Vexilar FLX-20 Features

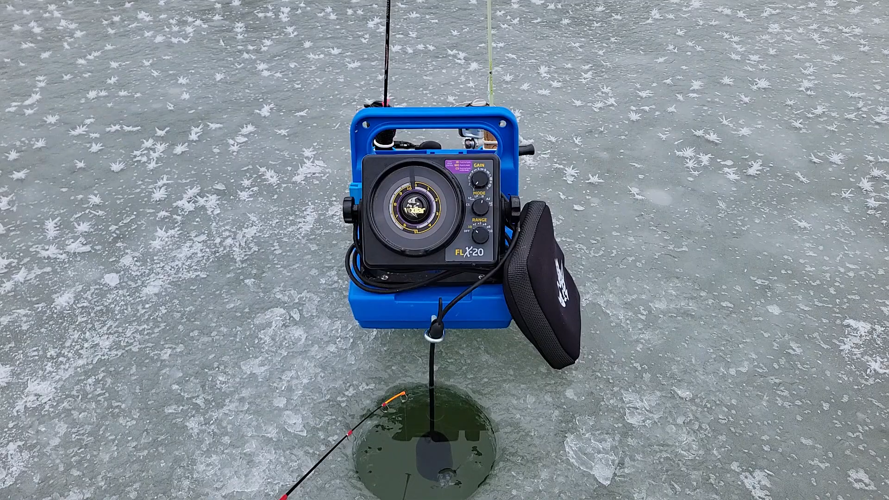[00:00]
We're out here today on first dice, and currently I'm using the Vexilar FLX-20 flash unit here. As you can see, this is basically your standard FL18, but with the upgrades to the FLX line. You've got that nice sunlit screen that's easy to see when there's direct sunlight on it. It also has a lot of the same features the 18 had.